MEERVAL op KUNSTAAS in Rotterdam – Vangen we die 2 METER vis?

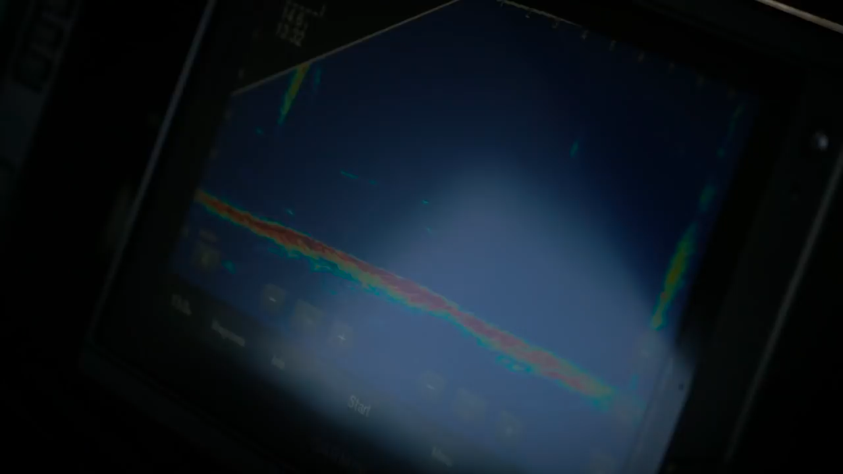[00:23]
Zo, ik zal het je schatten. Sowieso twee meter.
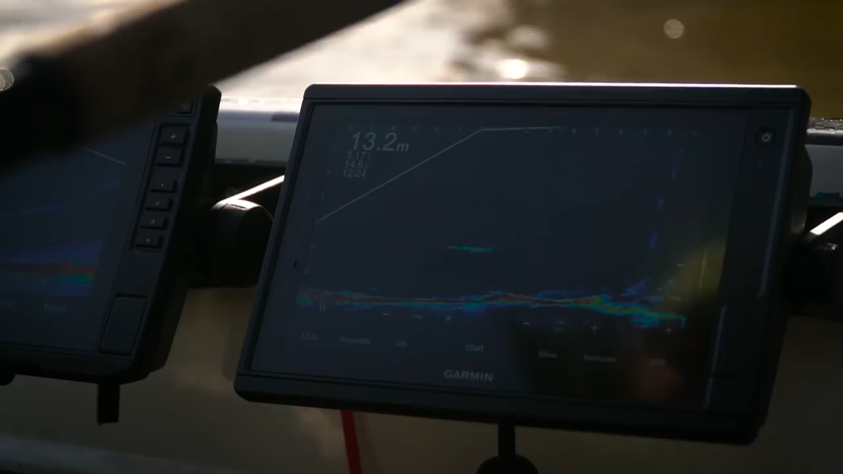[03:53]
On screen: depth 13.2 m
Ik zit nu precies voor z'n bek. Als je er nou vangt dan ga ik echt wel doen. Hij wil niet, kijk hij draait om.
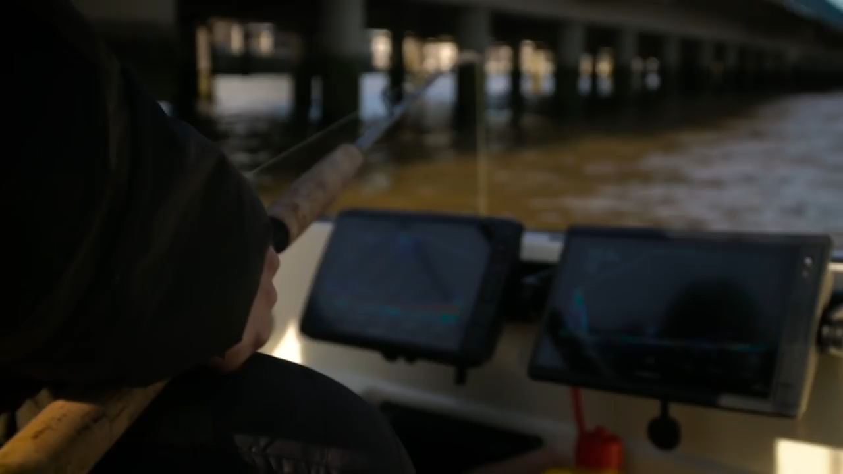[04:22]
Maar dit kijk, de kop staat naar beneden zeg maar een beetje. Dus hij is gewoon even aan het cruisen. Zelfs met zwemmende karpens ziet ze allemaal niet uit.
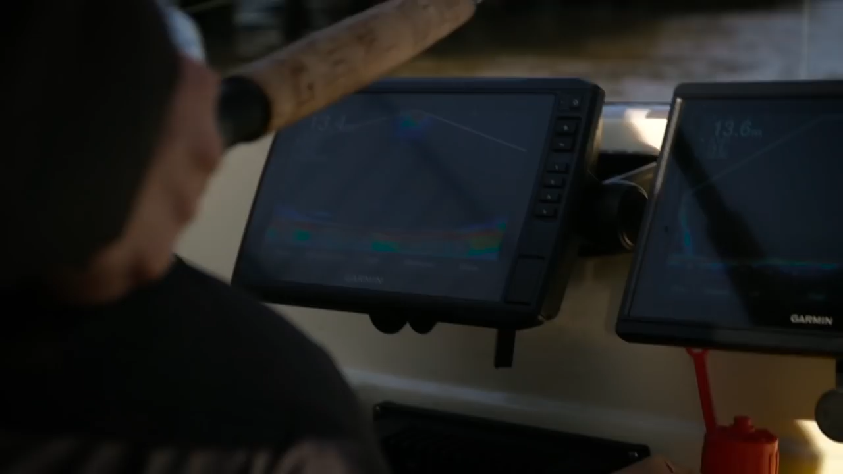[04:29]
We zijn nu op de eerste stack.
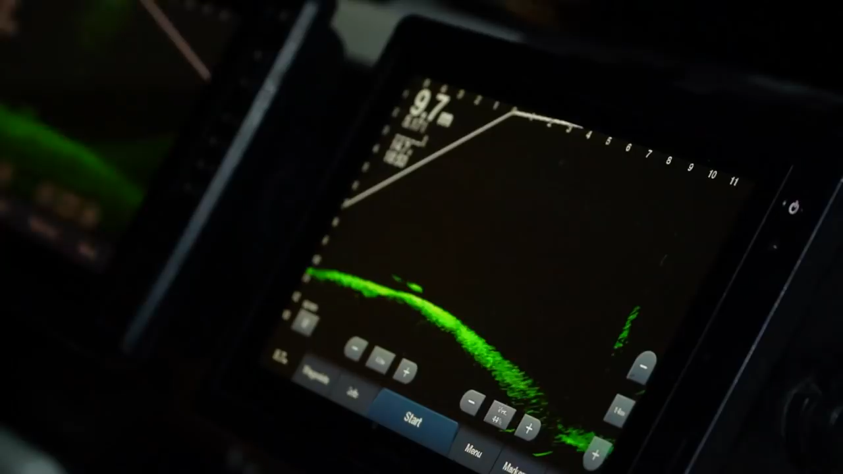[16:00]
Goran, dit is jouw recordvis die nu onder de boot ligt. Zo jongens. Ik heb zo'n grote vis nog niet gezien hier. Oh ja? 2,50 plus?
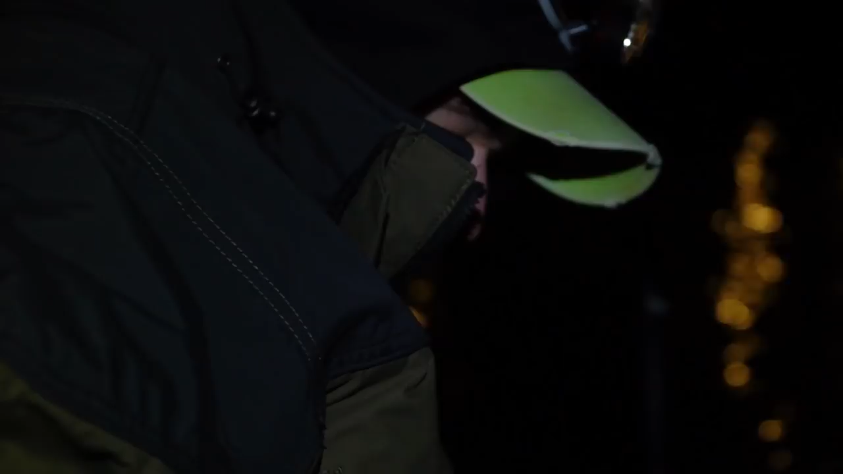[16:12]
Ja, ik weet niet wat dit is. Maar moet kijken hoe grote signalen die zijn.
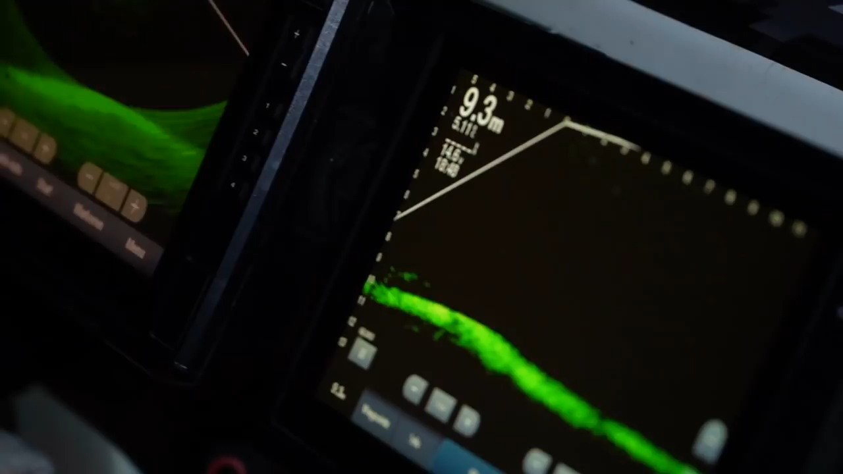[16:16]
Daar links in beeld op de livescope. Zo.
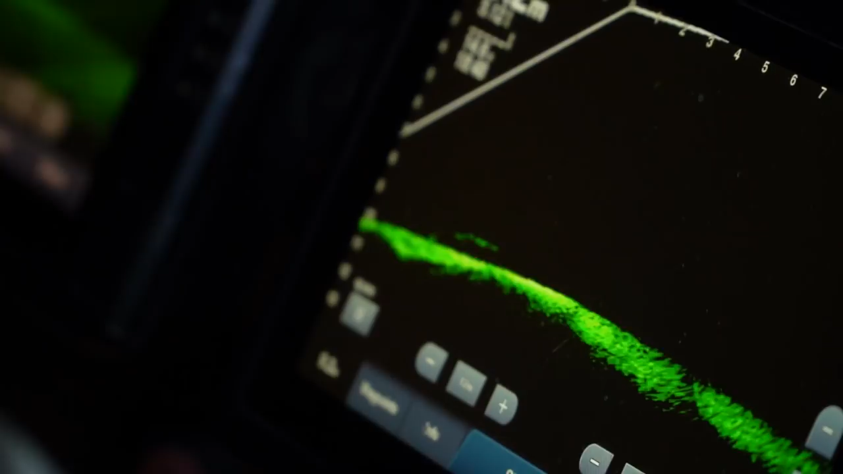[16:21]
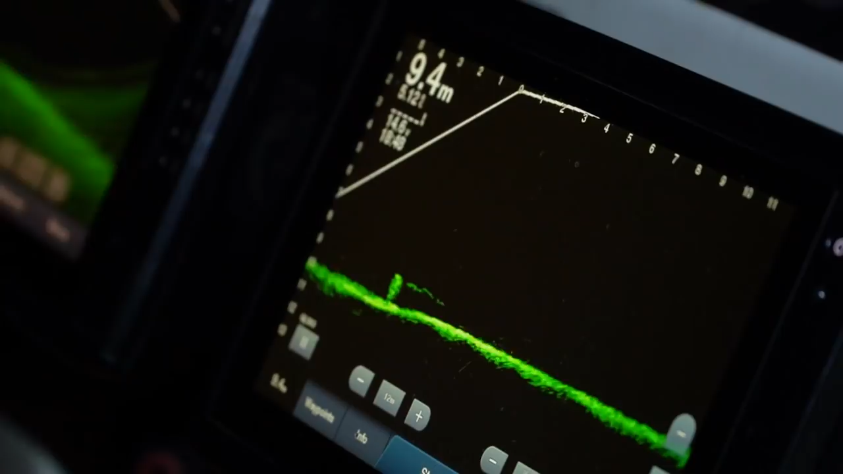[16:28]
On screen: depth 9.4 m
Wat dacht je van Goran? Ja. Die wordt helemaal gek. Wat een gekke huis. We zien nog een paar grote vissen. Zo. Nou.